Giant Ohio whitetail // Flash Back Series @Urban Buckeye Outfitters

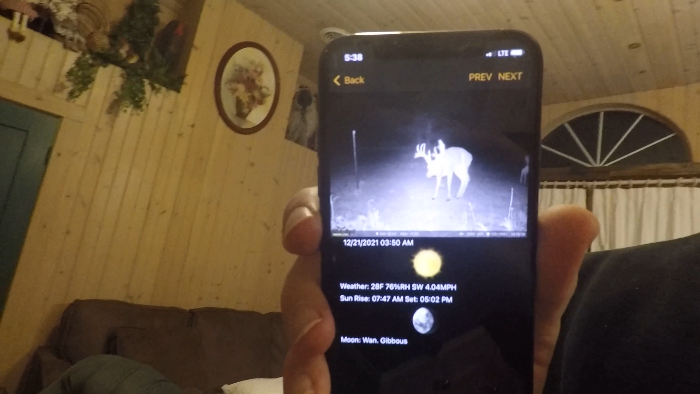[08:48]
But he is there for a whole hour this morning.